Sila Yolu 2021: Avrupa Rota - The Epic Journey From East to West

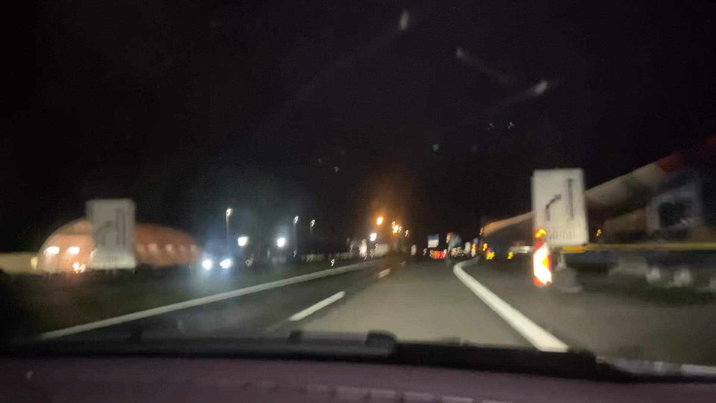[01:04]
Ona göre sizlere haberdar edeceğiz. Saat şu an gece 11.00. Avusturya'ya giriş yapıyoruz.
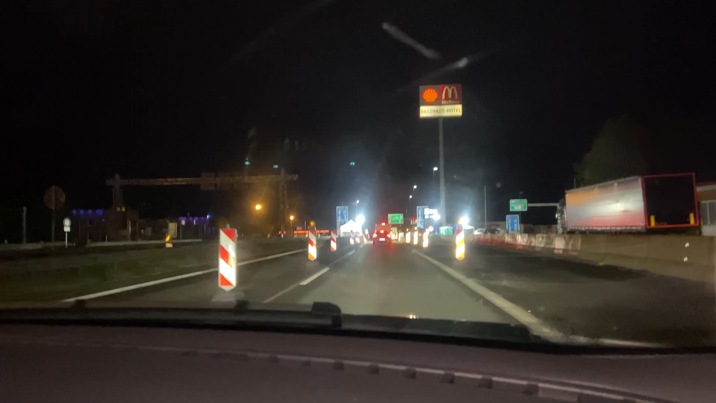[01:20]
Biraz geç kaldık. Zürich tarafında yol çalışması var. O yüzden Avusturya'ya biraz geç kaldık. Şu an giriş yapıyoruz.